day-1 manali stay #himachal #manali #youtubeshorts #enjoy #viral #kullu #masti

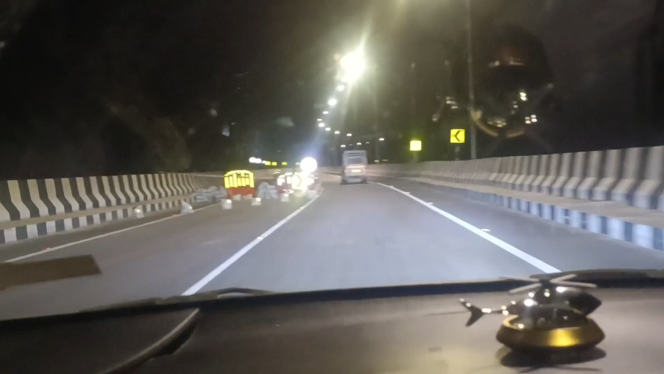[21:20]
ਠੀਕ ਹੈ, ਰੋਡ ਵੀ ਵਧੀਆ, ਖੁਸ਼ਕ ਮੁਰੰਮਤ ਹੋ ਰਹੀ ਹੈ ਰੋਡ ਦੀ। ਅਤੇ ਥੋੜ੍ਹੀ ਸਾਰੀ ਬਾਕੀ ਅਸੀਂ ਹੈਗੇ ਉੱਪਰ, ਇਸ ਟਾਈਮ ਪਹਾੜਾਂ ਦੇ ਉੱਪਰ ਆ,
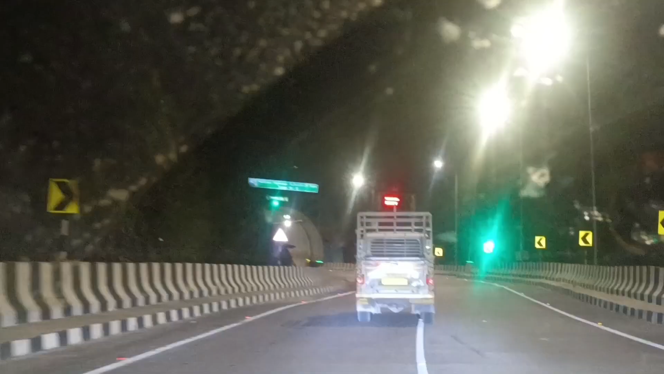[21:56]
ਦੇਖ ਲਓ ਟਨਲ ਨੰਬਰ 13 ਠੀਕ ਹੈ ਜੀ, ਟਨਲ ਨੰਬਰ 13 ਨੰਬਰ, ਹਰੇਕ ਟਨਲ ਜਿਹੜੀ ਆ ਹੈਗੀ ਆ ਕੁਛ 2-3 ਕਿਲੋਮੀਟਰ ਦੀ ਹੈਗੀ ਆ ਲੰਬਾਈ ਇਹਨਾਂ ਦੀ।